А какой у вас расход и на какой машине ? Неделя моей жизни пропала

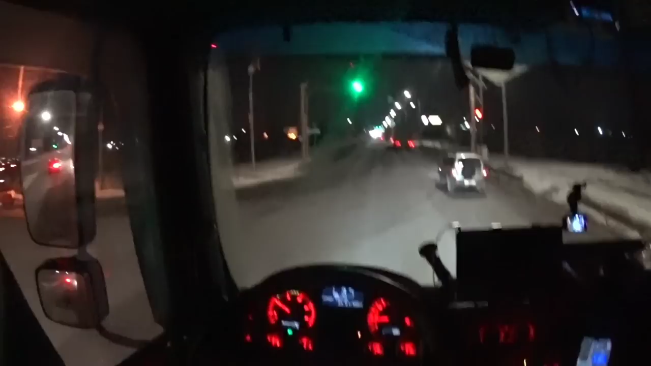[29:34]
помчались. Так, ну мы с вами до Волгограда добрались. Что, поедем, посмотрим ночной Волгоград. Что тут у нас? Копы стоят. Побежал прямо на дорогу. Так, сейчас что тут? Объездная Волгоградская, старая, да?
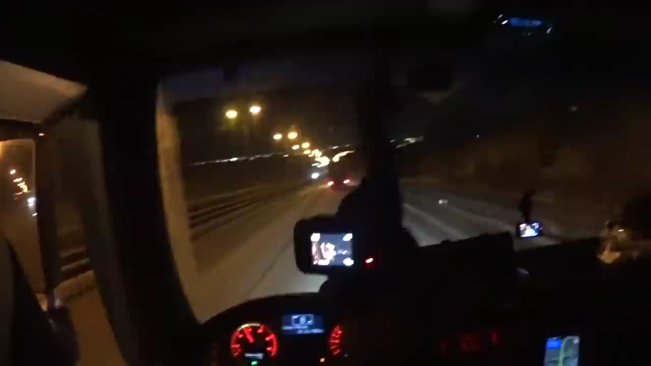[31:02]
Вроде что-то вам видно. Вон там огонечки волгоградские.